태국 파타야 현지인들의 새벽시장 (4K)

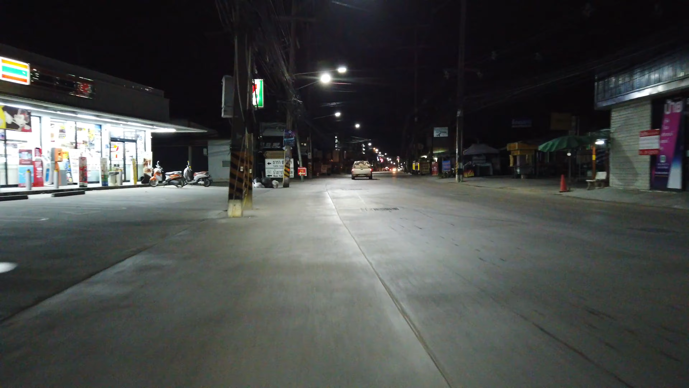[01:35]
이런 새벽시간, 아직까지는 모두가 잠든 새벽인데요. 어둠을 가르며 현지인들의 삶을 잘 볼 수 있는 현지인들의 새벽시장을 찾아갑니다. 평소 이 길은 시암 올드포스로 갈 때 이용하는 길이기도 한데요.